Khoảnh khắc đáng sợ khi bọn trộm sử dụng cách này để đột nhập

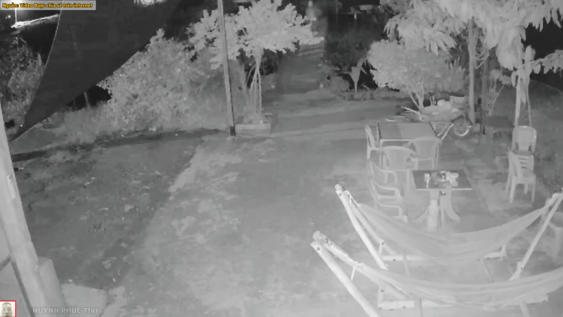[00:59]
Lúc này Lợi dụng lúc đêm tối Một tên đảo trích Nó đã từ từ Đi vào bên sông một sân nhà Để coi nó làm gì nè quý vị ơi Rồi rồi Vì là nó bở chiếc xe nha Rồi kìa Trời ơi Chiếc xe Cà tàn Chở hàng của người dân đâu quý vị Nó bở luôn
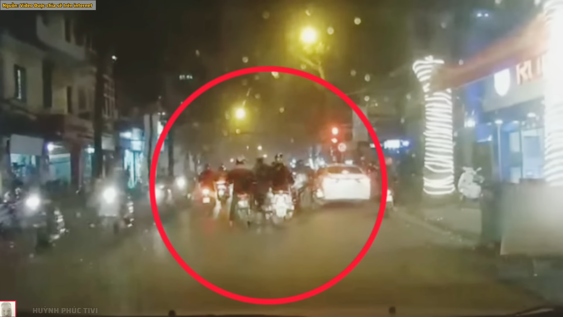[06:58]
Đây đây Hãy tập trung vào cái trường hợp này nha Những ai đi đường là hết sức cảnh giác nè
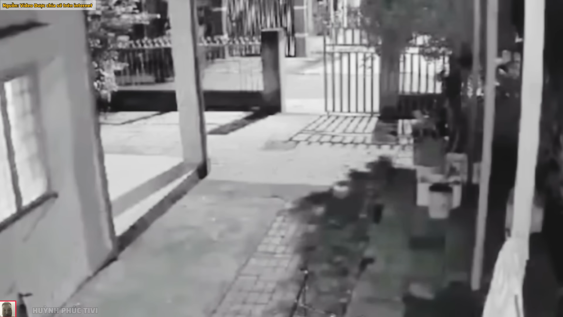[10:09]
Tiếp tục nữa nè Đây này quý vị hãy chú ý Hai thằng đi trên một chiếc xe máy kìa Nó phát hiện ra bà chị Đang cao kê cái thùng lo kẹo kéo luôn nha Mà không biết cái chị kia Chỉ làm cái gì mà chú ý vô ca đó quý vị Nó bay vô Nó bỡ nguyên cái thùng kẹo kéo luôn Mấy ghê chứ Em xem cái trường hợp này mà em Kinh thiệt Đây nè Đó Nó giác nguyên cái thùng kẹo kéo Bỏ lên xe quý vị Trời ơi trời Mà chị bởi gượt theo bái của bạn Gượt theo la làng luôn Đang cao kê luôn đó nha